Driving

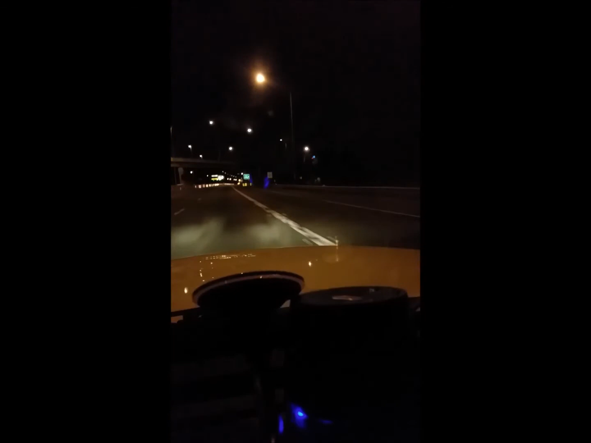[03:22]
I'm gonna die. Why? Well, there are car pieces all over the road. I didn't realize there was an accident to my right where the fire truck was. Apparently there are car pieces all the way here. You know, it would have been nice to know that before, you know, I ran over whatever the hell I ran over. I even forgot what song I was gonna sing. What's new, pussycat? Whoa, whoa, whoa.